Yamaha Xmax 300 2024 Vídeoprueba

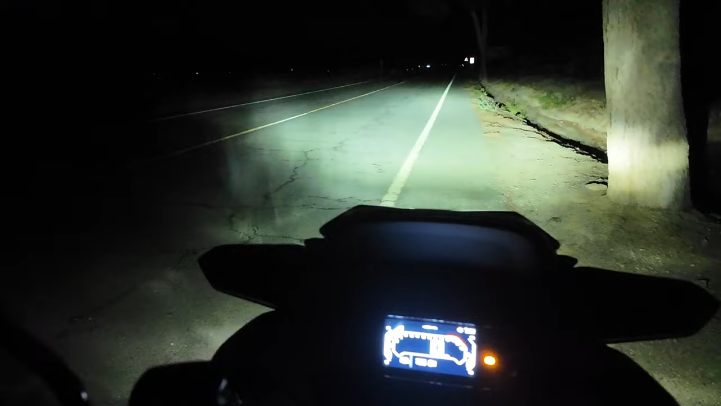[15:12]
Bastante ancha, bastante blanca, bastante intensa. Y aquí el cambio a luz larga, luz larga y corta.